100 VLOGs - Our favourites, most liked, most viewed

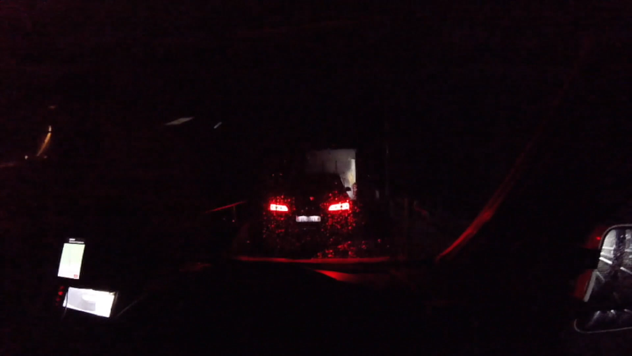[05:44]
We had no idea where we were going. There was no lights in there either. And it was really long, wasn't it? I don't know how many miles it was. It will say on the video if you ever watch it. And it was just crazy. And actually, Katie, we scrawled the wing mirrors, didn't we?